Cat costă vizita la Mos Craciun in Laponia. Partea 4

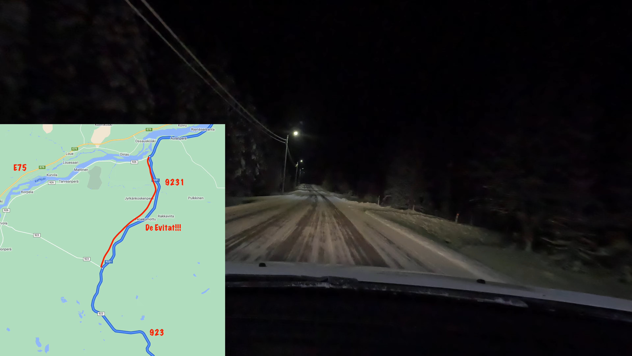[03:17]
Cu patru cifre am prins drumuri ne-dezapezite.
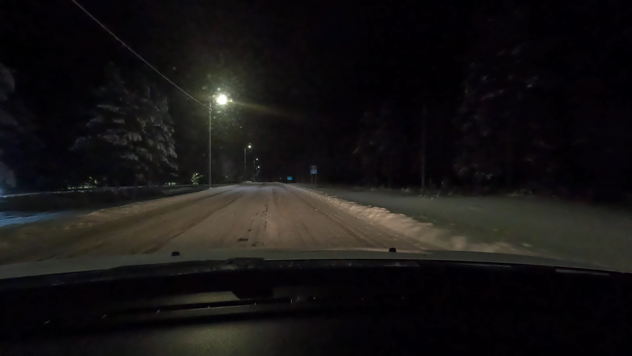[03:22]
Am mers pe zapada, prin plina zapada. Unde nu puteai sa mergi cu mai mult de 50-60 euro, oricat ai fi vrut. La intoarcere a fost un pic mai boric.
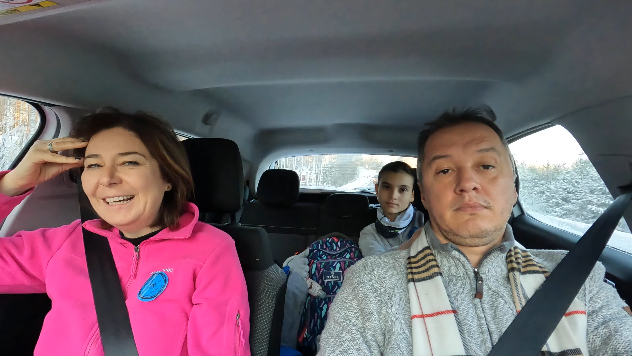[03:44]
Baniu! Am mers un pic mai mult, cu vreo 50 de km de la Rovaniemi pana la aeroport. Dar am mers mai pe drumuri europene 65 sau 20 sau chiar autostrazelele sunt 5-ul sau numai de o singura cifra.
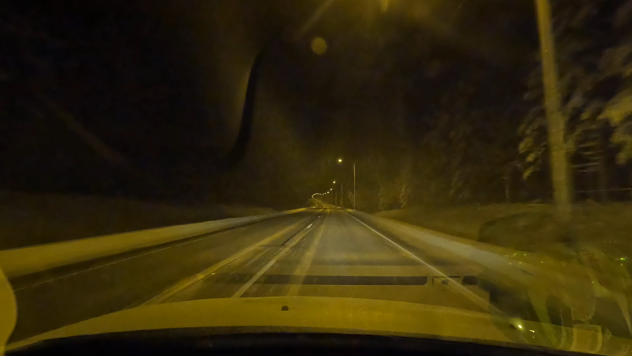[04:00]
Deci sfatul meu este sa mergeti pe drumuri cu cel mult doua cifre daca ajungeti pe aici, ca daca nu ajungeti sa zapaze, nu stiu daca mai iesiti. 28 de grade. Minus 29, pardon.